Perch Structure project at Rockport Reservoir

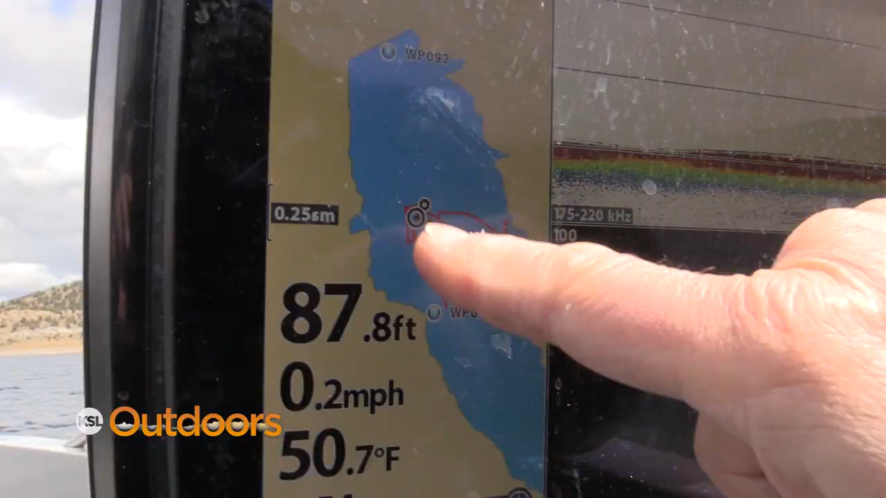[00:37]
On screen: depth 87.8 ft, water 50.7°F, speed 0.2 mph
So we'll have clumps of these things throughout here, but they'll be pretty good open spaces too, so fish will have to transit between them.